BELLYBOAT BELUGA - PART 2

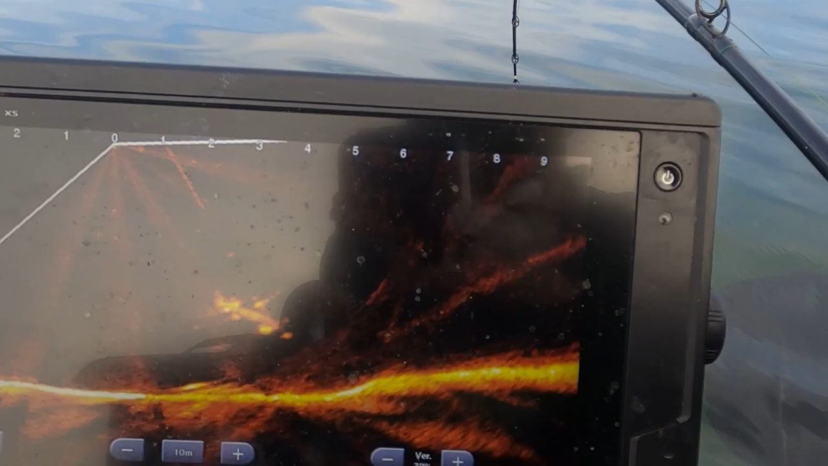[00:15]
Fantastic, it's at least two meters this one.
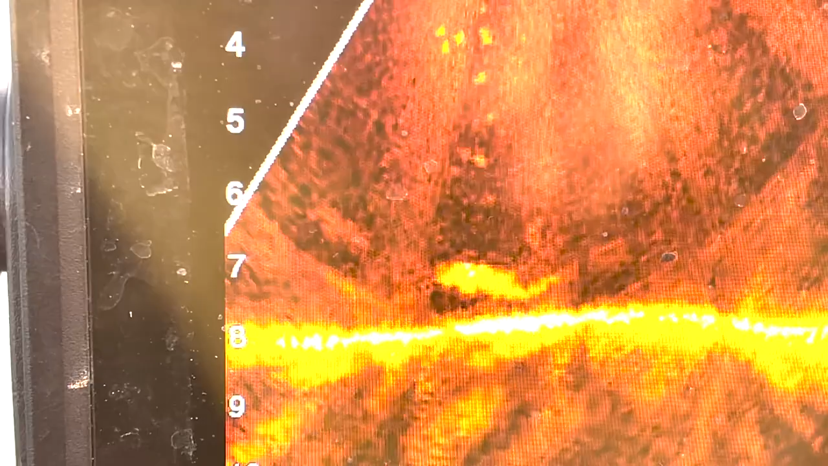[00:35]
You can see, the head is to the left and the tail is to the right. He's going to swim this way.
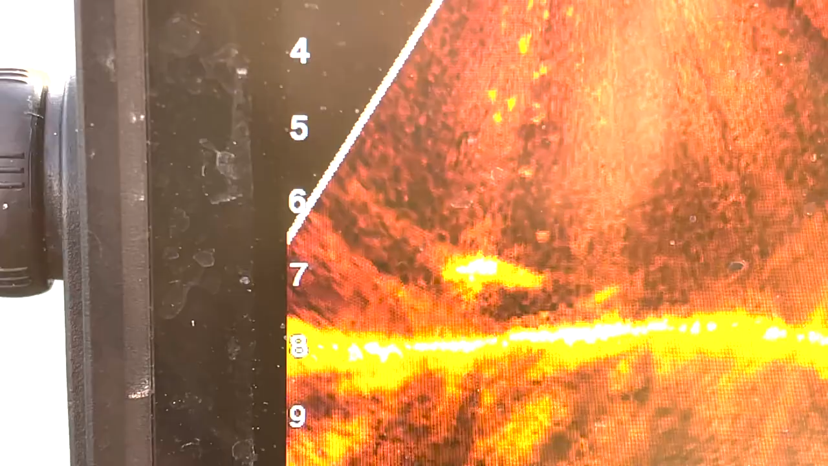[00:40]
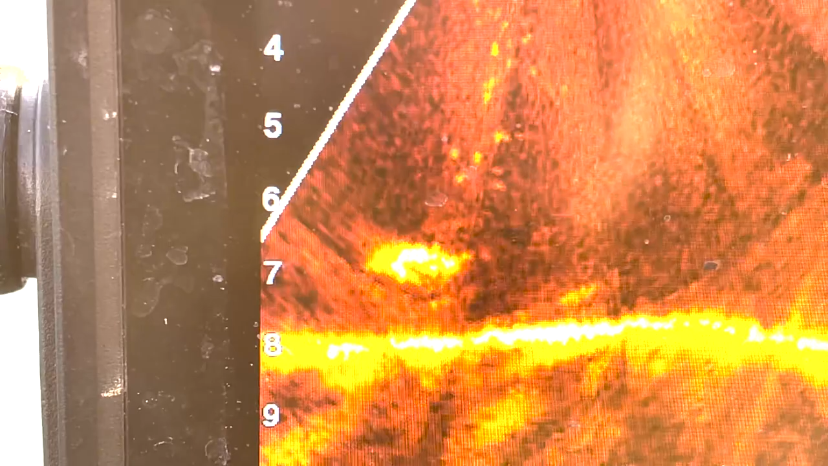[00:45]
You can see the støren here, it's just under the boat, just a bit back.
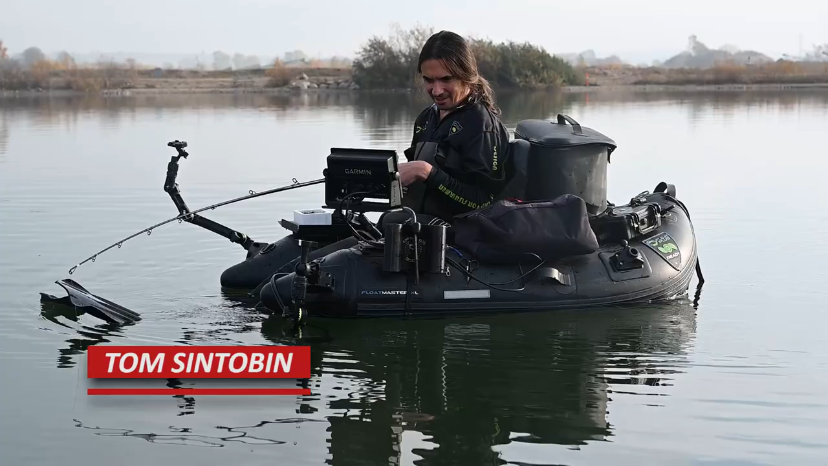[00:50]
There's a nice one underneath my belly boat now. Yeah, I can see him on the screen, but he's not yet taking my worms. Come on. Oh no, he swims off again.
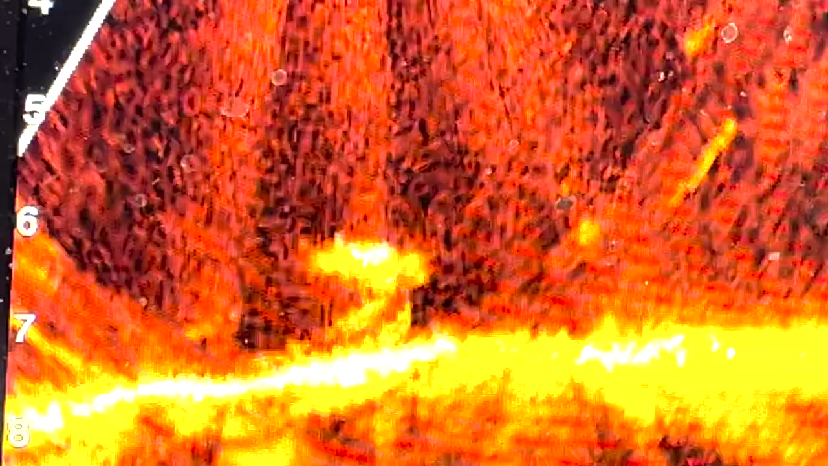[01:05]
The støren swimming towards the right, you can see the head there, the fins and the tail there over to the side.
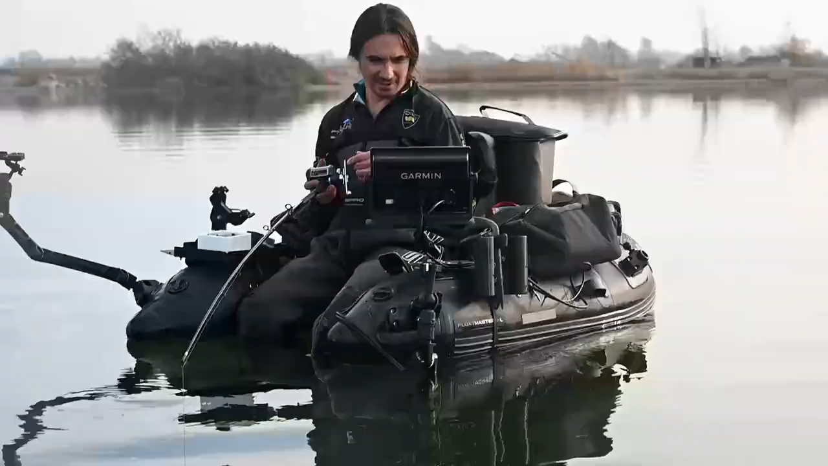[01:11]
At least they like the worms. Yeah, that was a good fish.
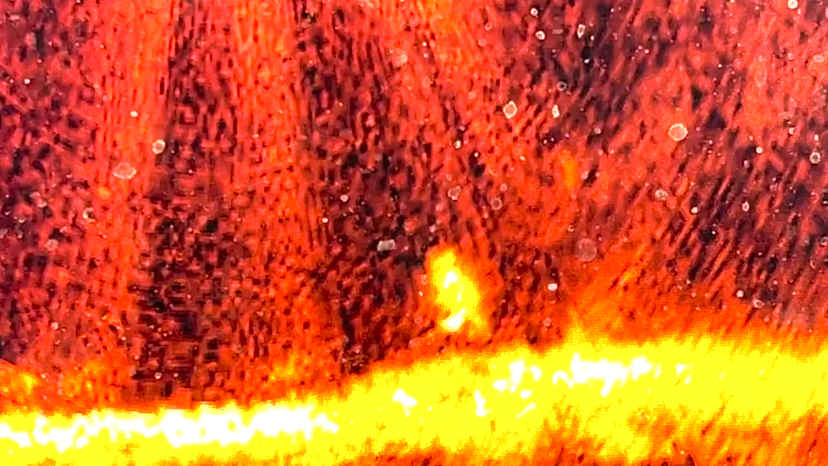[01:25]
You can see a beluga on the bottom. You can see the head of the head.
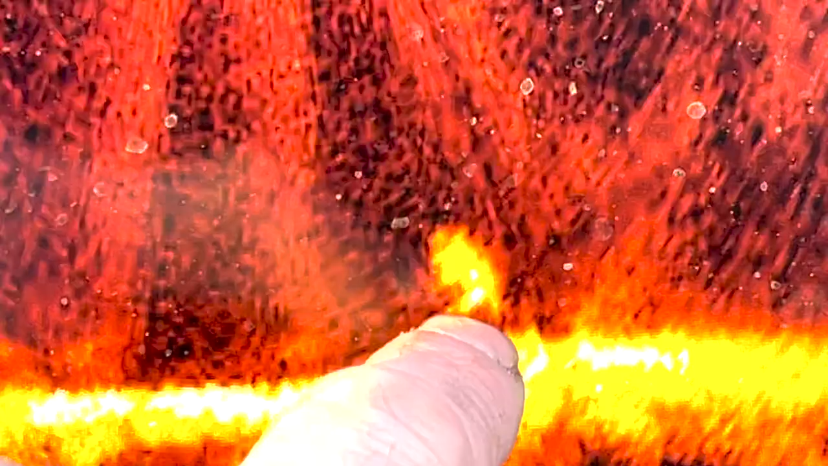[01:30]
And the finner, you can see the tail, which is behind us.
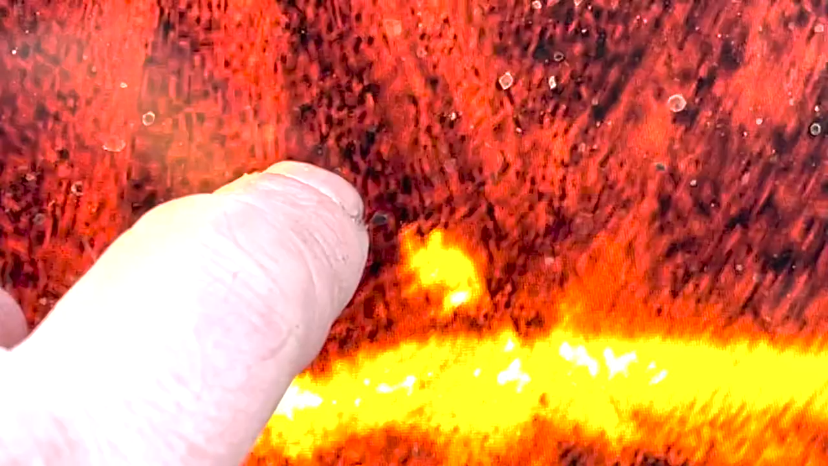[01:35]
There's probably something on the bottom.
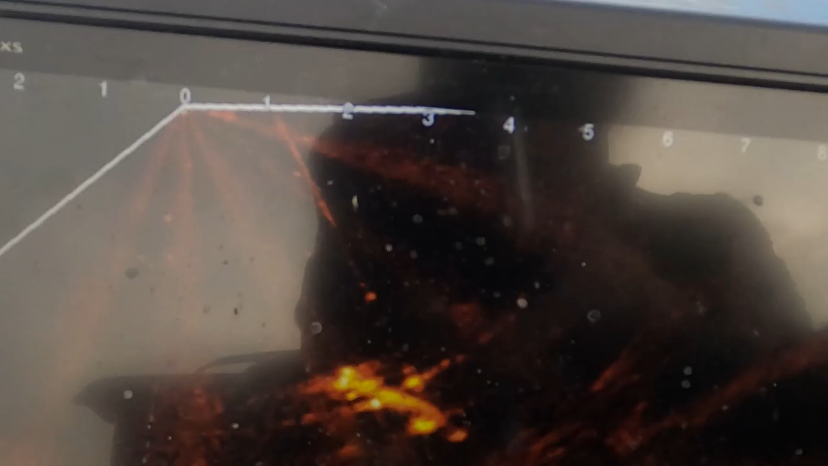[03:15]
Fantastic. It's at least 2 meters this one.
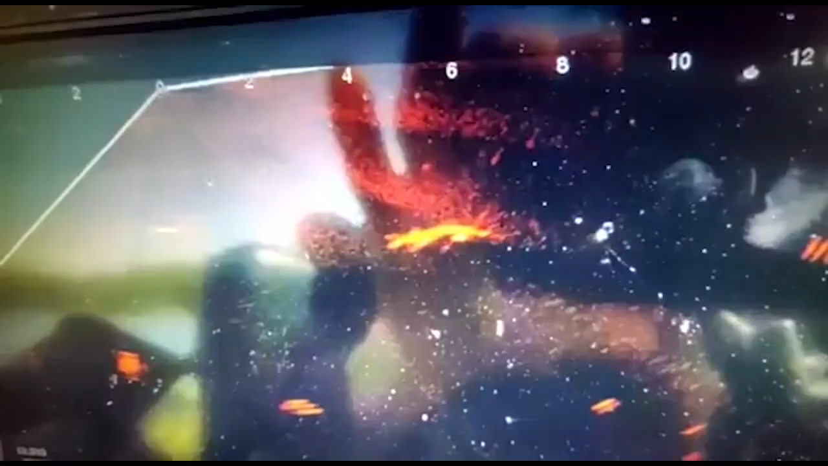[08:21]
now what you see here on my screen is a sturgeon he
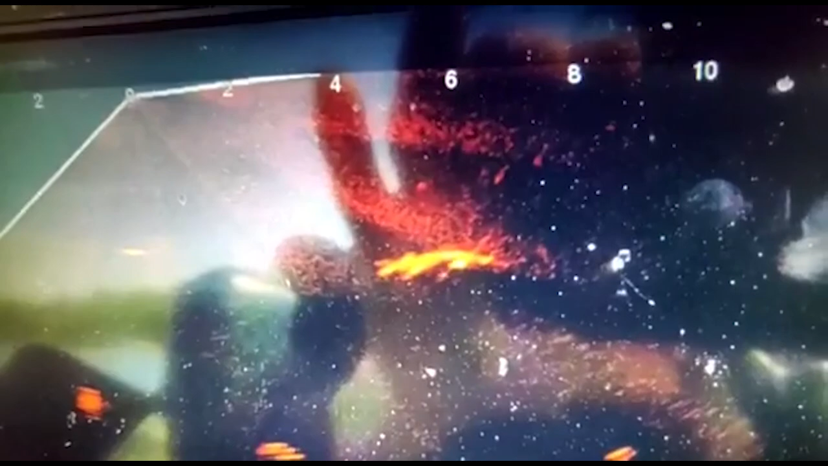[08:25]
is approximately six meters away from me I am at the zero
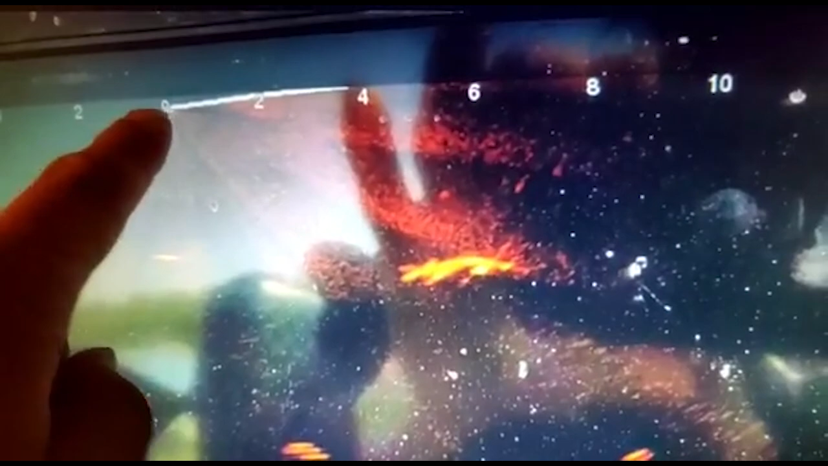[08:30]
two meters four meters six meters so he's underneath the line
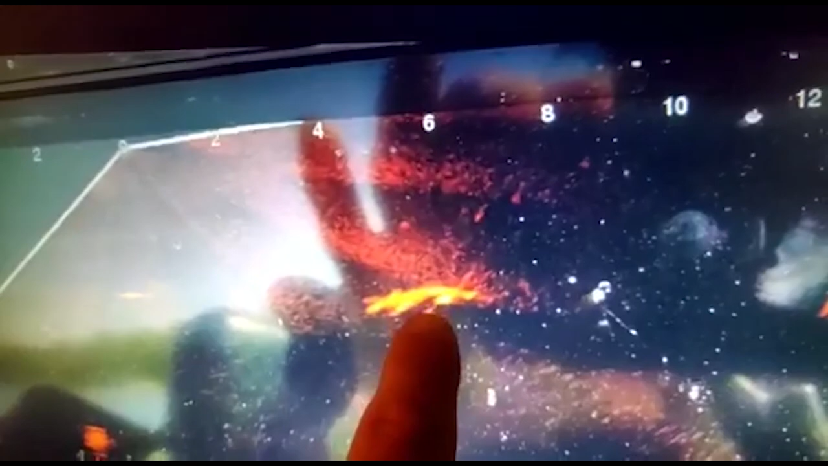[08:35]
of the six meters I will now focus I zoom in a little bit on this